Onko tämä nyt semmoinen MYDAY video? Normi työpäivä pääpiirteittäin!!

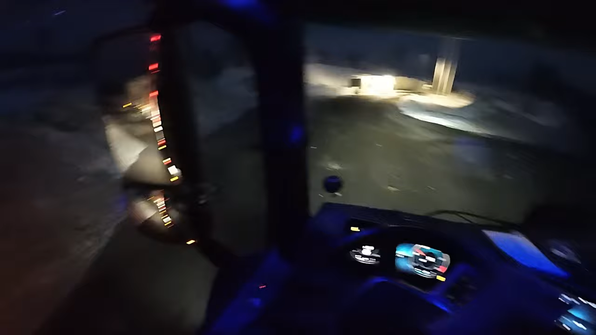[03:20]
Vähän kauempaa koukataan tuolta, että se tuo kärry jää reilusti tuonne vähän niin keskemmälle.
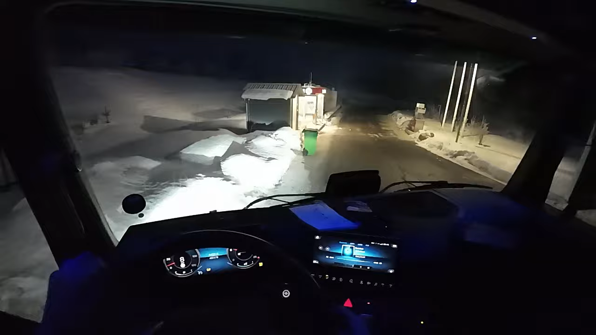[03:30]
Ei tarvi ajaa sitten niin piru pitkälle tuonne keulla. Siis kun tulee tankille, niin se sopii tuosta. Keula eestä menee. No.
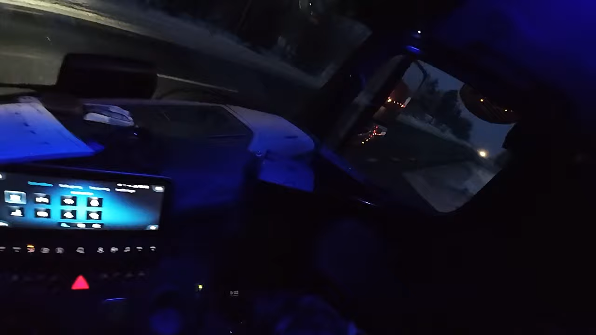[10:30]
No perkele, sieltähän tulee. Henkilö vaan. Melkein olisi pitänyt eteen ai. Melkein olisi pitänyt eteen ai. No aamulla tahtoo olla niin saatana hittaata liikkumaan nämä henkilöautot. Tumma keli. Tumma asfaltti, niin hän luulee, että se on peiliä.